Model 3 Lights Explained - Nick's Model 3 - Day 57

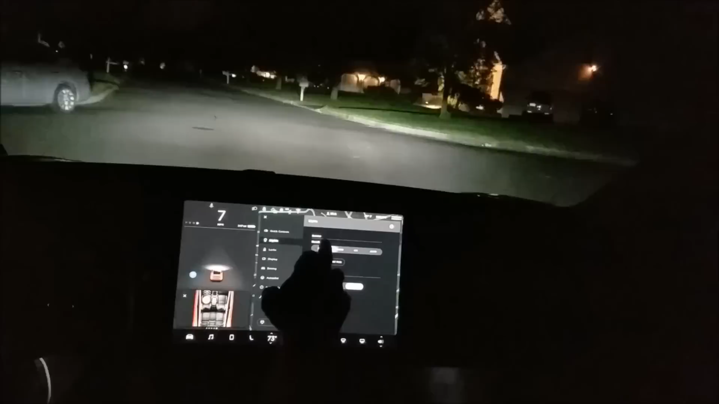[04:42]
off goes off park has park on is on auto is auto and then I guess if we go into park mode here ambient lights come on I mean the dome lights come on ambient lights came
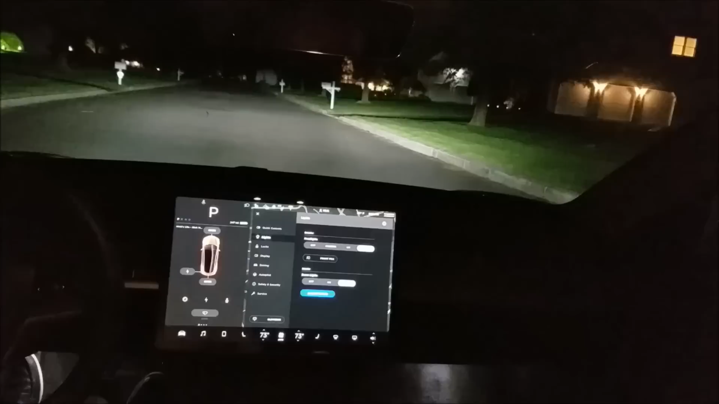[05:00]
on although I have the ambient lights on ambient lights go off dome light goes off and then you can keep the ambient lights on if you want
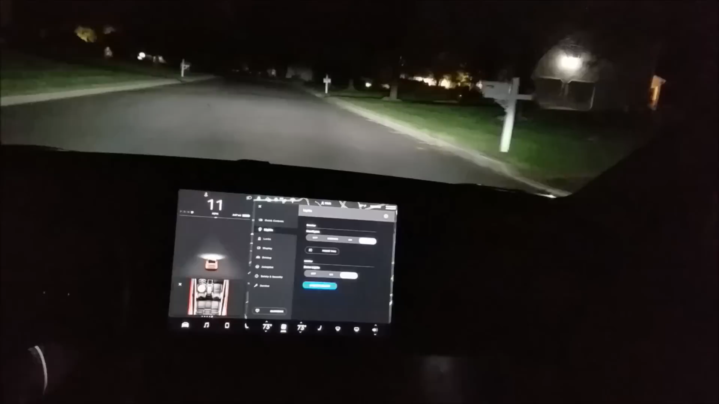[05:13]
just to give us sort of a cabin feel if you
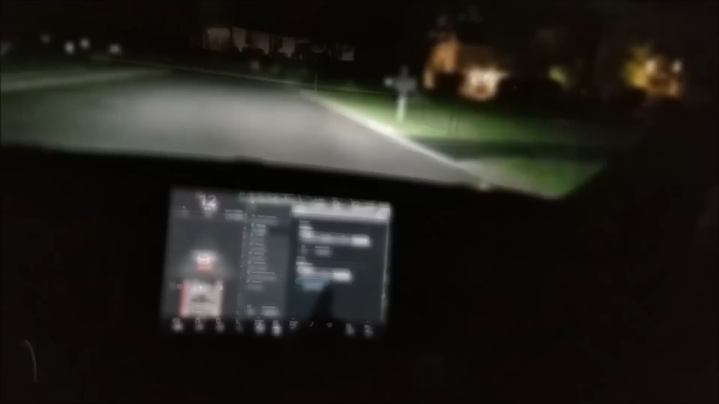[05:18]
push your blinker you get the high beams
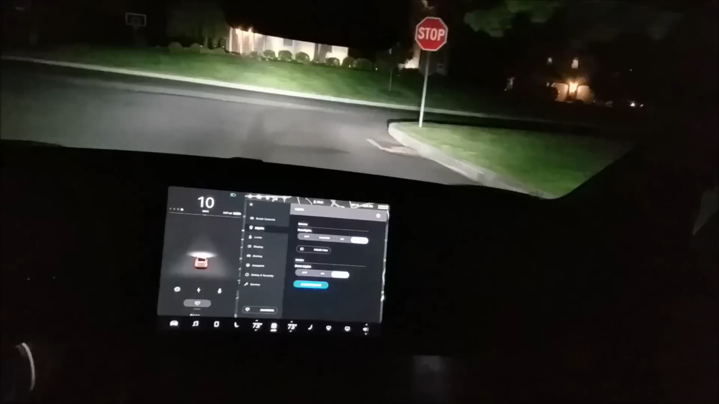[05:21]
and they don't seem to be the automatic
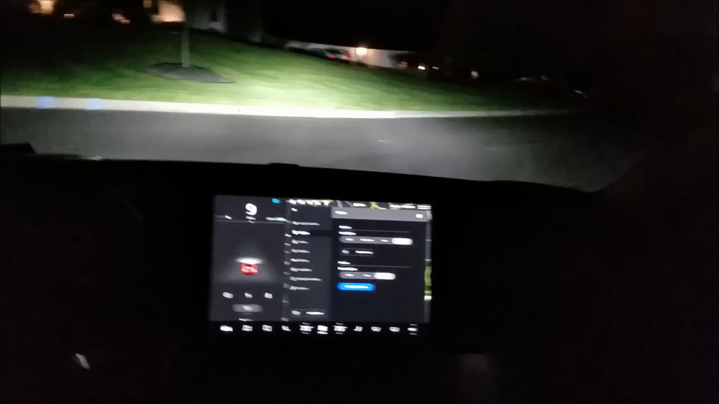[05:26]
high beams that I had in my Model S that if a car was coming at us it could sense
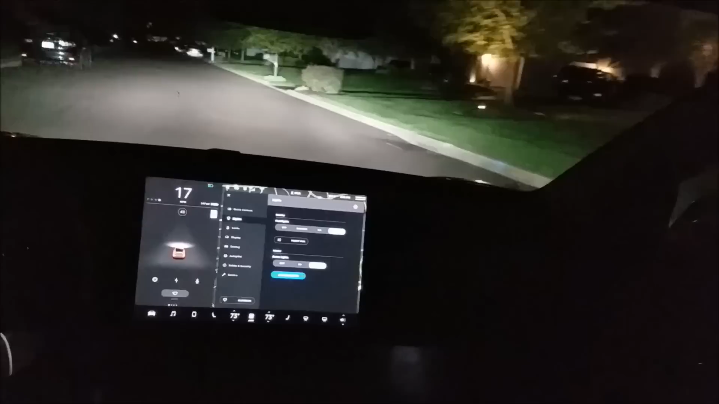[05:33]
a car's coming at us and turn off the high beams hey
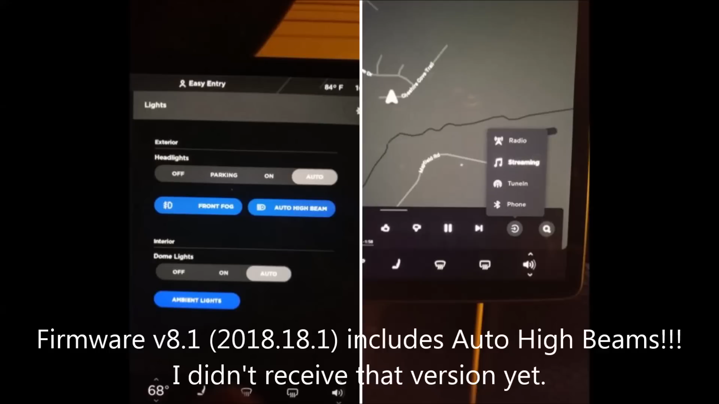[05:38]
I just read 2018.18 will include auto high beams cool it's like a normal high beam control you push to get the high beams on you pull to turn them
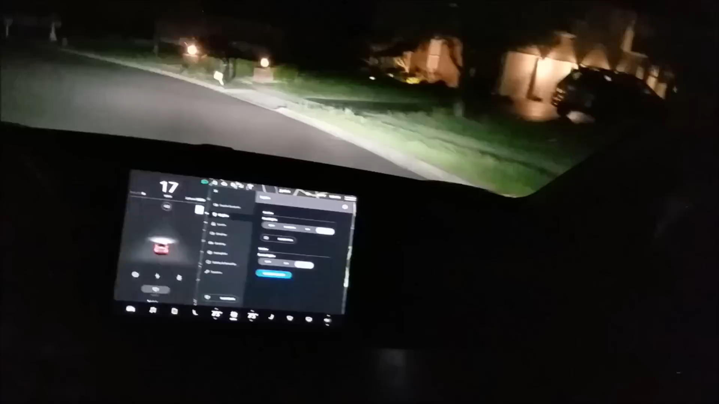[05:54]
off and then you can pull to flash them if you want just like any other high beam on
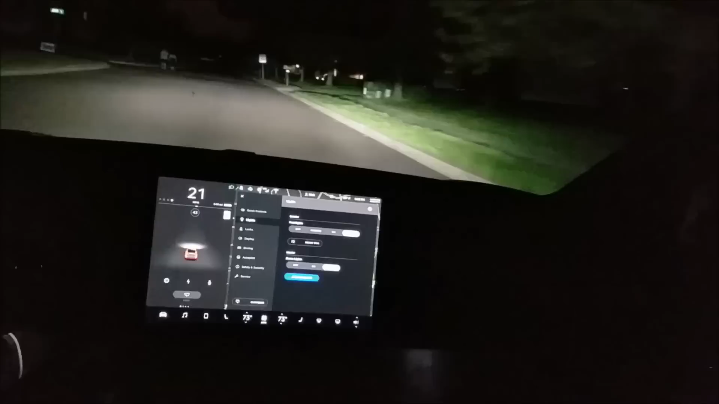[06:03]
the blinker control so that's pretty normal let's see I don't believe the headlights turn as you turn so let's see if we see them turn here I don't believe they are
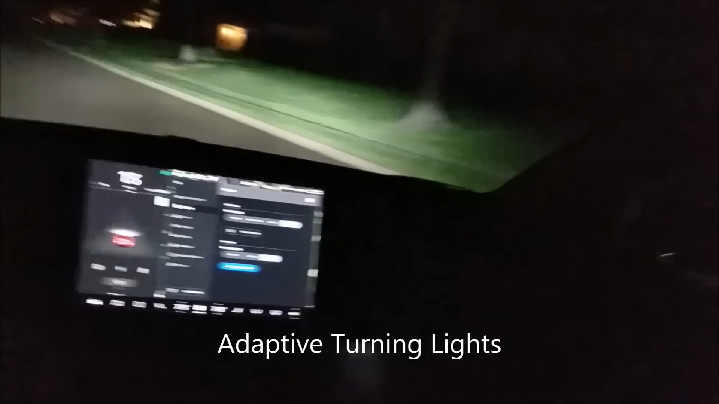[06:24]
so I believe the Model S also had turning headlights
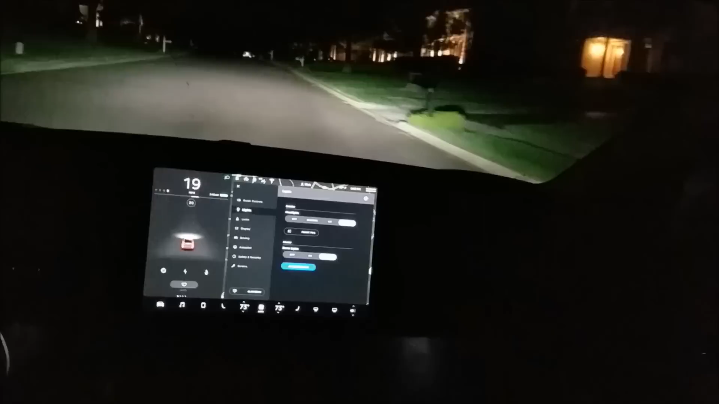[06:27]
lights to turn with
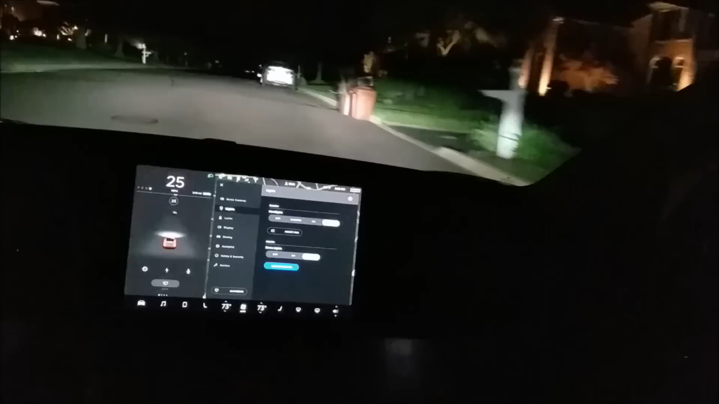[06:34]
the turn to maybe highlight where you're turning into these don't seem to do that try it again here and see if we see the lighting turn a little more abruptly than our turn
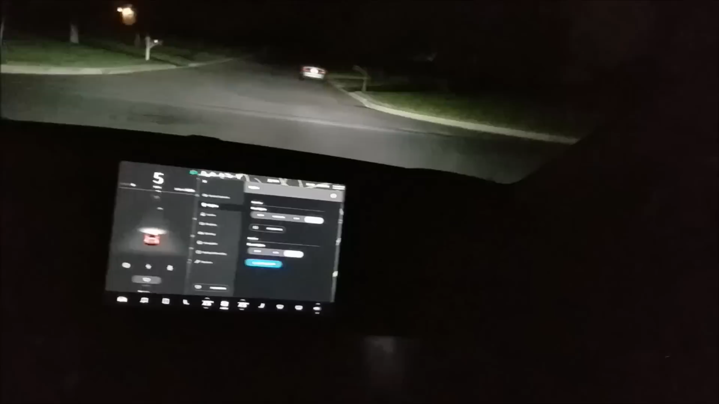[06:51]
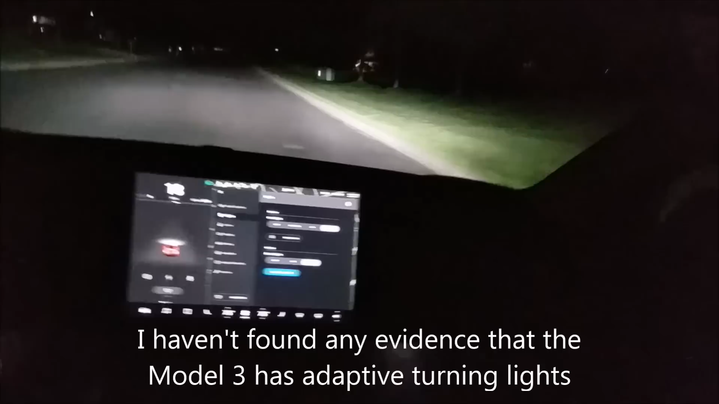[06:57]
so that is the headlight
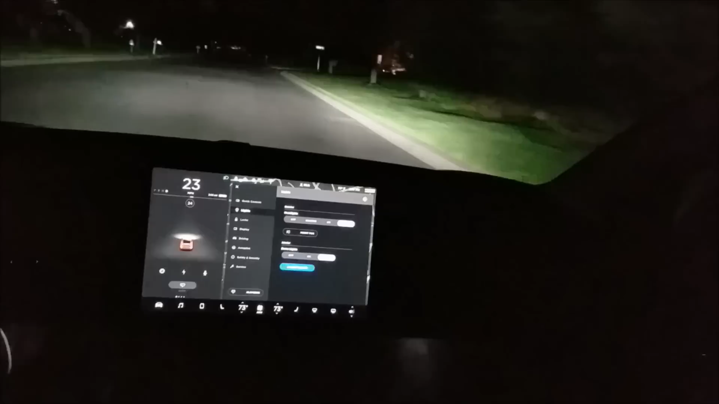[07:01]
situation just keep it on auto and auto maybe we can see the fog lights here let's try you can see the lighting at the bottom of the road
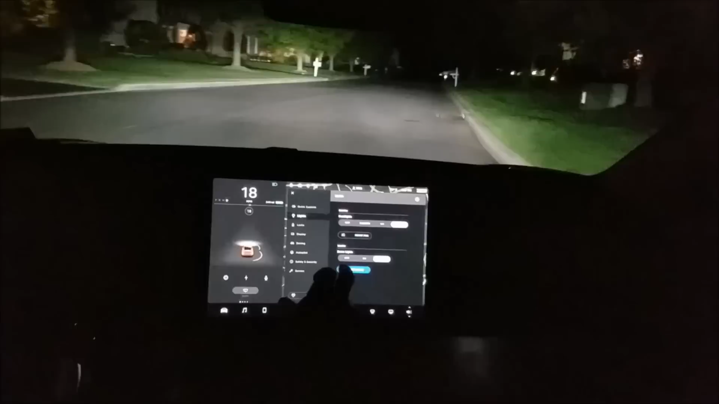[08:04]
and I gotta believe they just used the camera to uh detect an oncoming car with headlights
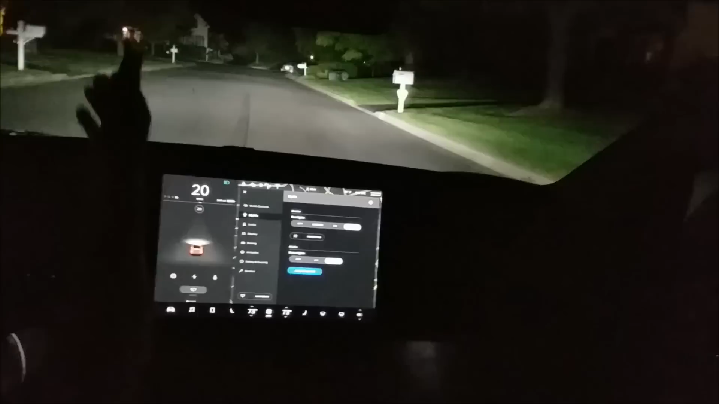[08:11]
so uh I would think that they could add that feature without too much work